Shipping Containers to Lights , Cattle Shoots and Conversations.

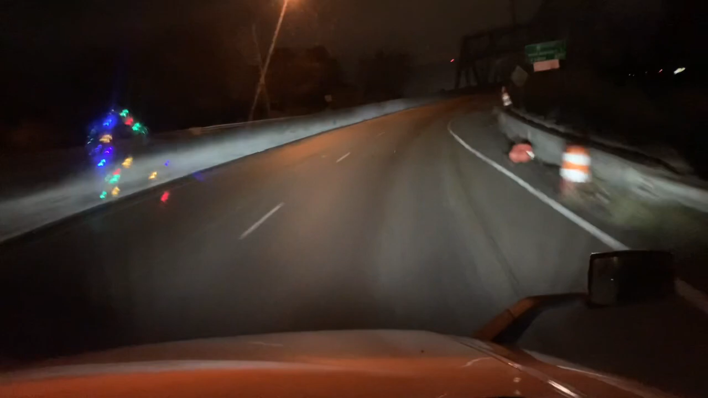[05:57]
So this is another bridge. So this is another bridge. Ooh. Oh, wow! All the lights! And this bridge...
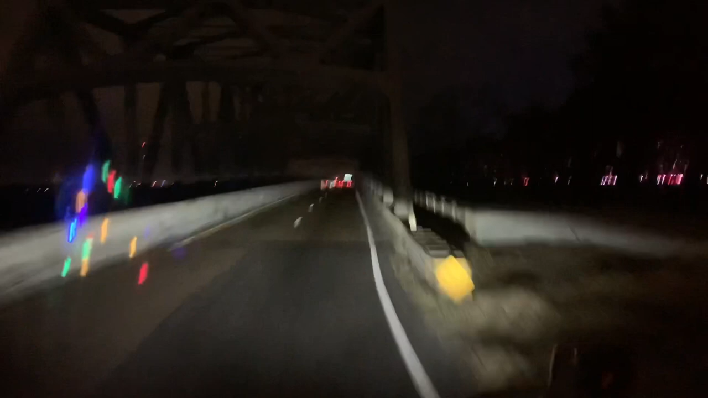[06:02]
Oh, Lord. Oh, this one. Look at the lights!
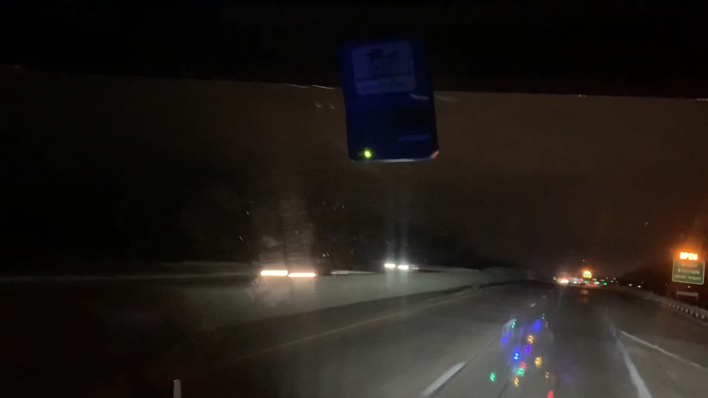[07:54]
The green light? And it says the way station is open. The green light gives us a pass... I mean, gives us a... That we can go... We don't have to go into the way station. So it is actually open. And if we got a red... If this was beeping red, we would have to go in there. So... Yeah! So anyway, we do like that. It's not... It's really not that bad to go in there. It's just... You just can continue.